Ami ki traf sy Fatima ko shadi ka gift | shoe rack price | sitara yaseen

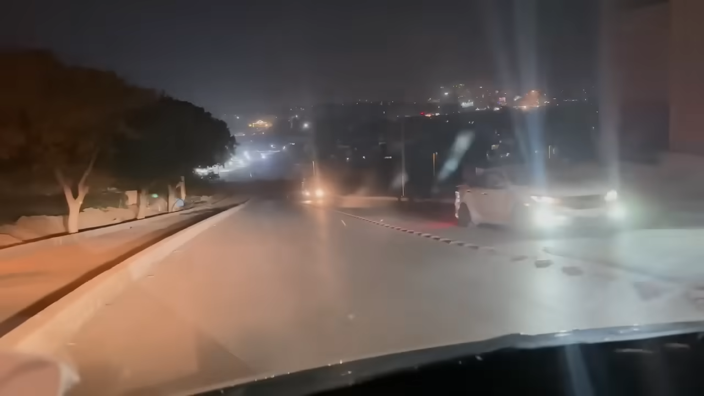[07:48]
हम जा रहे हैं वापस और जाते हुए ना मुझे यहां का ना यह वहला व्यू दिन में भी बहुत प्यारा लगते है दिन में ऐसे
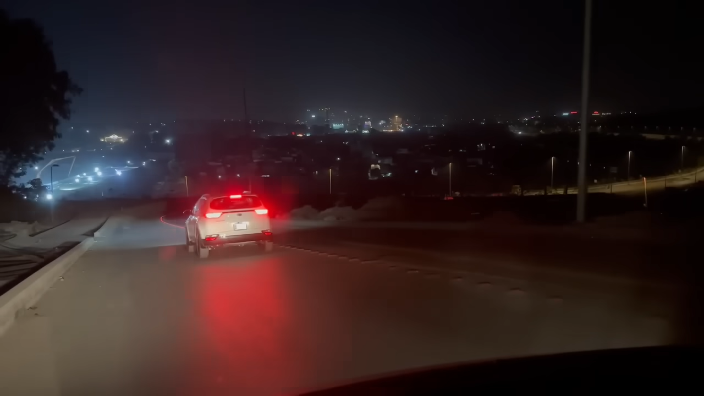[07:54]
सारा दिखता है यहां पहाडों पे जिस-जिस के घर है और रात में देखा कुछ ऐसा लगता लाइटिंग से यहां से इसे घूम के जारी यह टेड़ा मेड़ा रास्ता है